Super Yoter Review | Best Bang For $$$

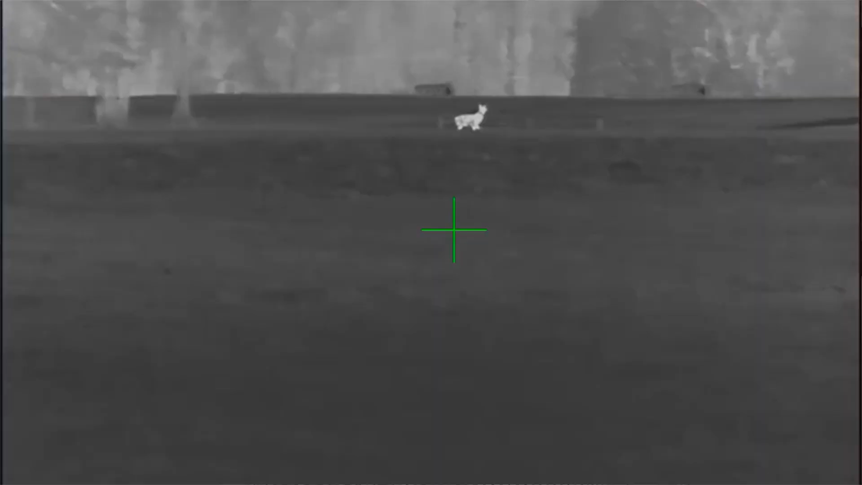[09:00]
almost ideal for your coyote hunters and the other
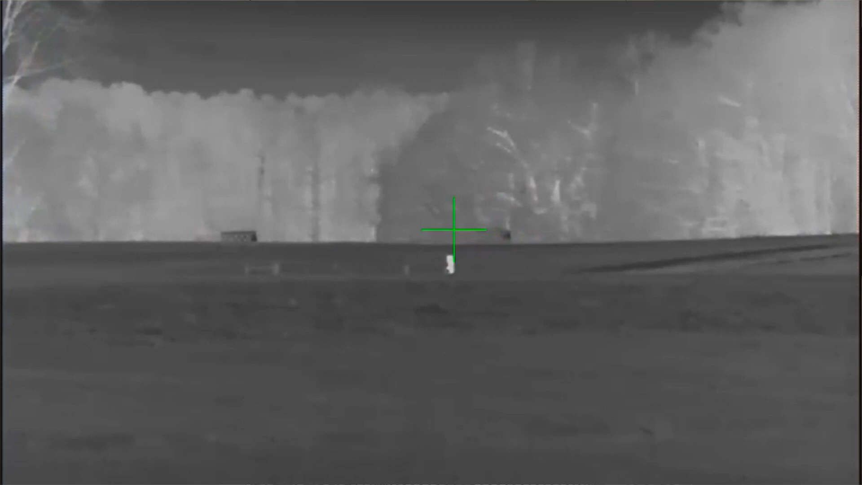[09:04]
thing because it's a 12 micron and a 640 you can bump that
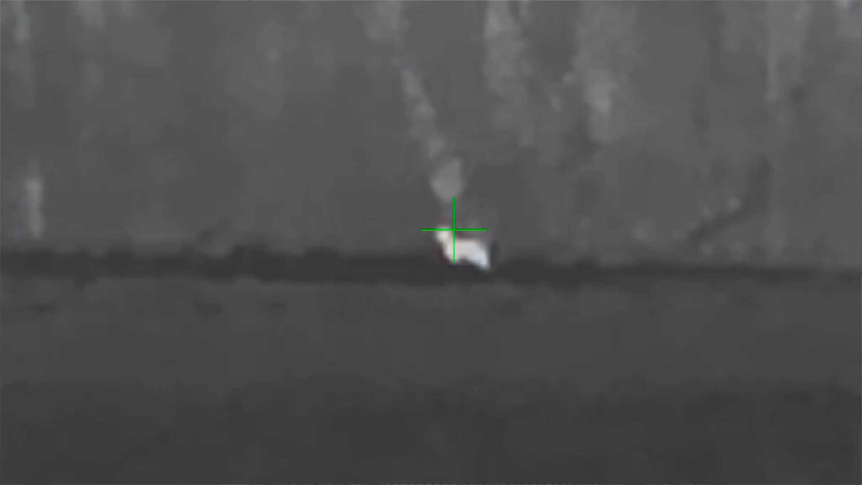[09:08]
magnification and the image
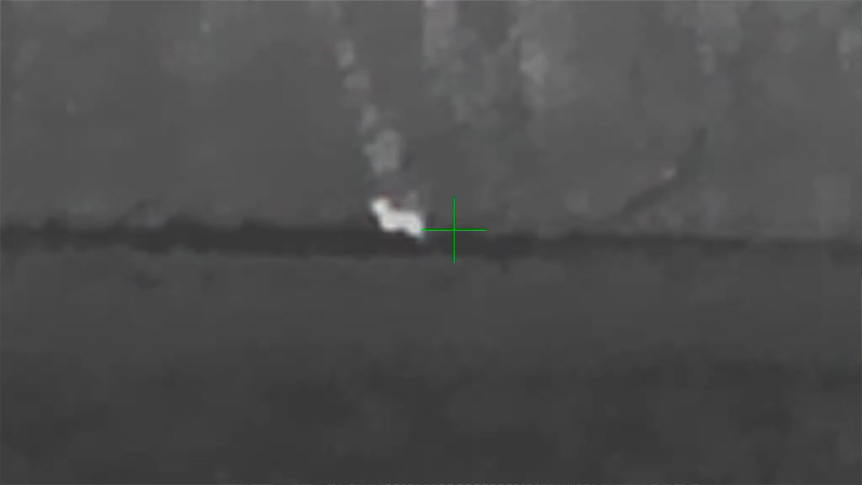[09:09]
still looks really good
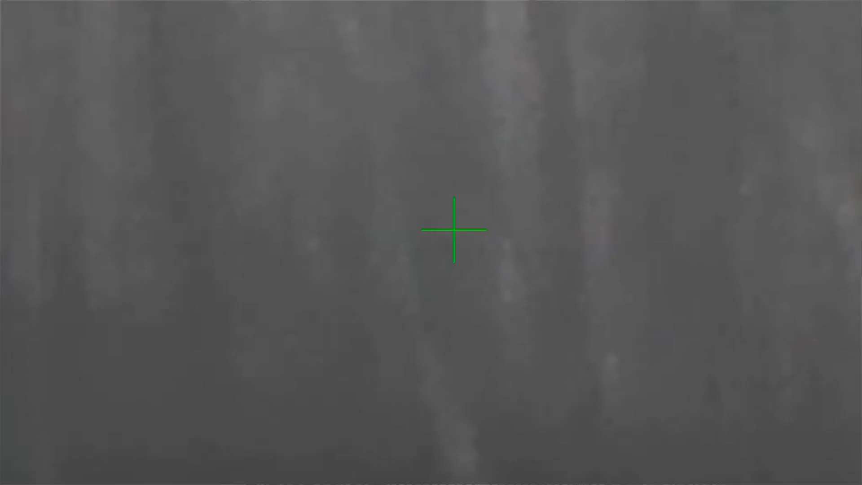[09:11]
i mean you can run it all the way up to 12 power and make a shot on a coyote if you need to so i mean for coyote hunters i mean this is a ticket i mean it's it's really good and for if you're a
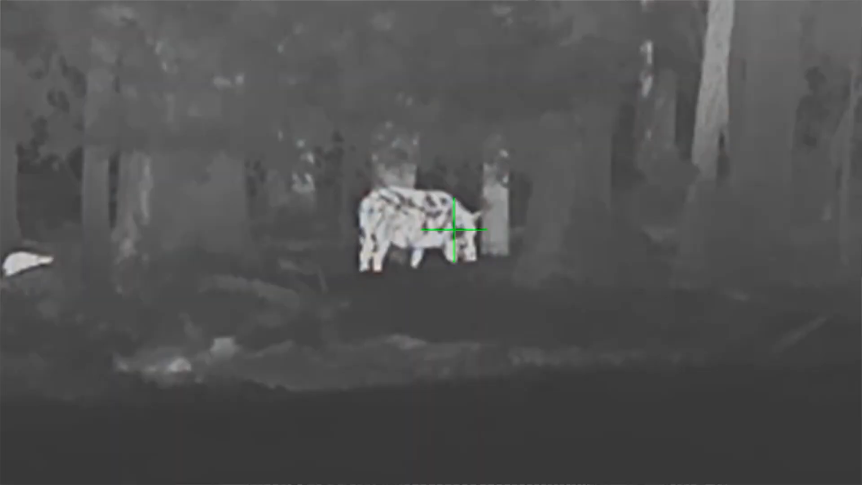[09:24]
hog hunter i wouldn't
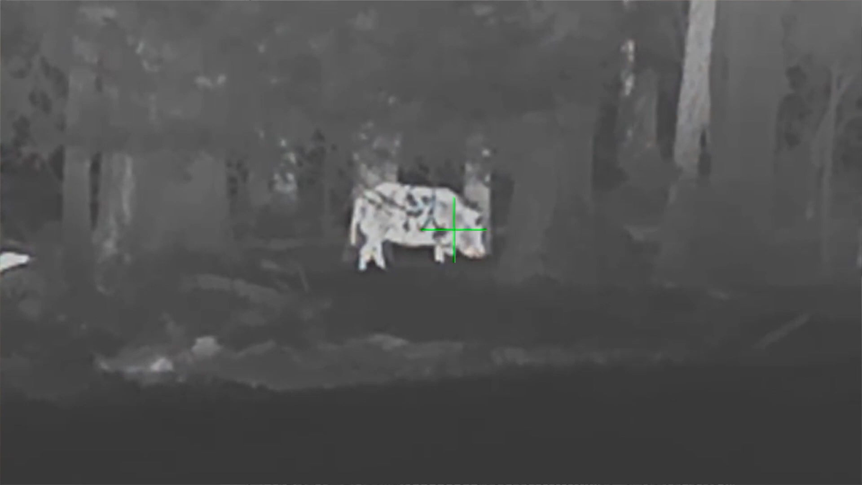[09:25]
just i wouldn't discount it either it's
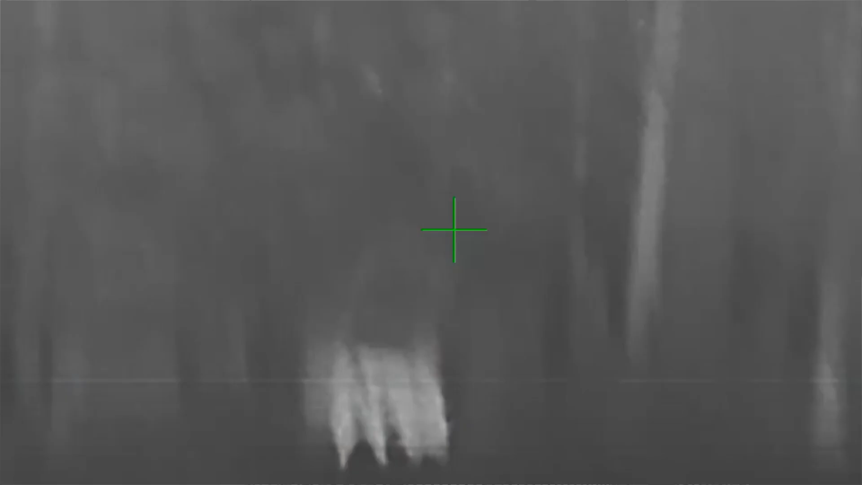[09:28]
it's good for just about anything three power is seems to be the the spot on right now for uh thermal